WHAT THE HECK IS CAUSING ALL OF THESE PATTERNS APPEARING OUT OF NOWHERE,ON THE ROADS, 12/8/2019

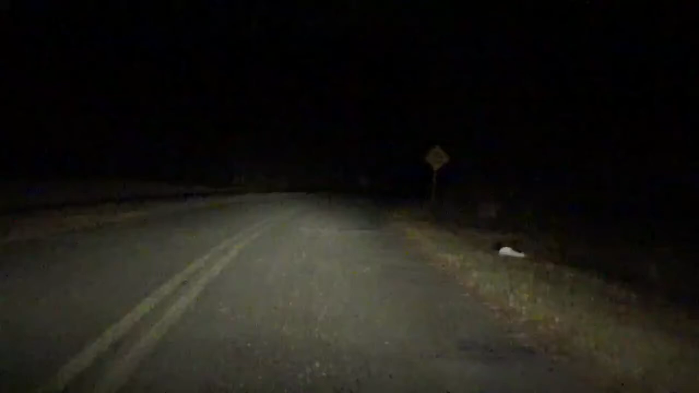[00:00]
December the 8th 2019 11 a.m. 4 p.m. I don't know if anybody else has been noticing this or not, but I sure have. Um, like this is happening right now. It looks like pavement is rippling and then you'll see like these tire marks in the road that are like tires, spouts from tires, but they go all the way to the grass and it's just, it's not normal.